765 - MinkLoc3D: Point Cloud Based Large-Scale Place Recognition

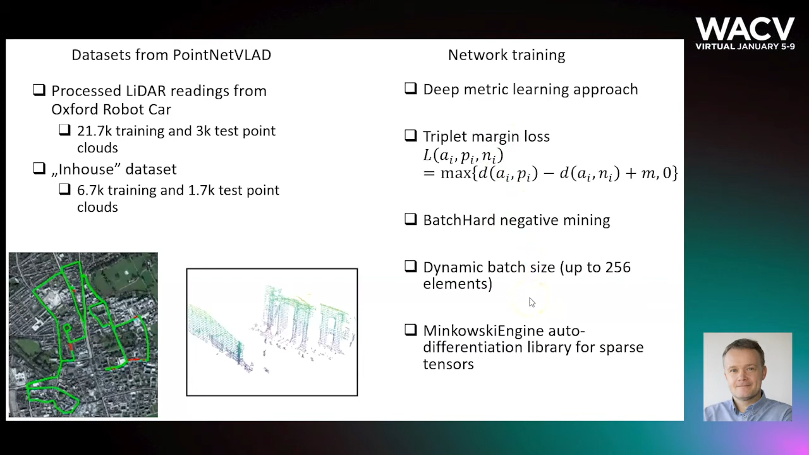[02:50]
a training process is prone to collapse, where all embeddings approach the same value. To overcome this difficulty, we use a simple and effective dynamic batch sizing strategy. MingLock3D achieves state-of-the-art results on point cloud-based praise recognition benchmarks.